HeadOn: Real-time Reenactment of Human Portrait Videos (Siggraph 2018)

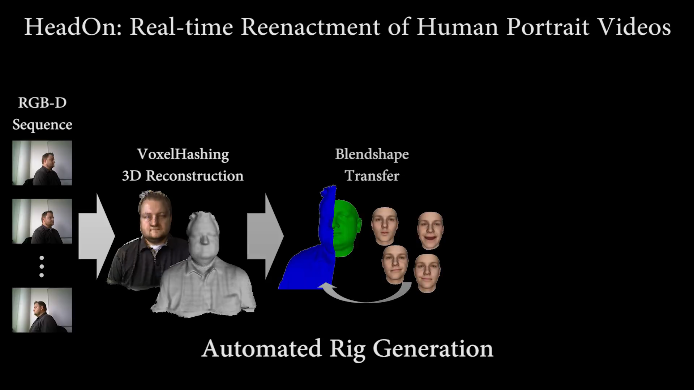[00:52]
To generate an animatable rig, a face template is automatically fit to this mesh.
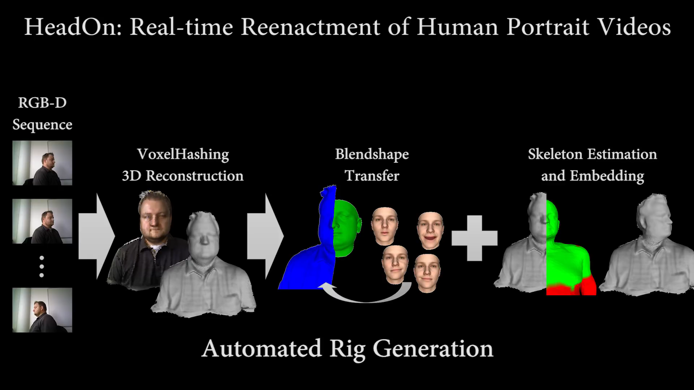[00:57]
Using dense correspondences between the face mesh and the scanned mesh, we transfer blend shapes to the proxy.
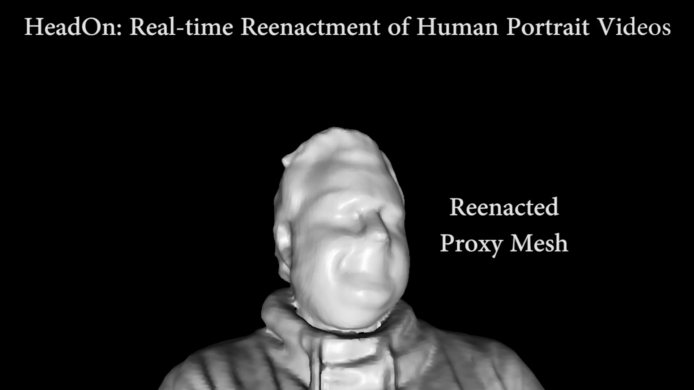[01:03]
This automatic rigging enables us to fully animate the target proxy mesh.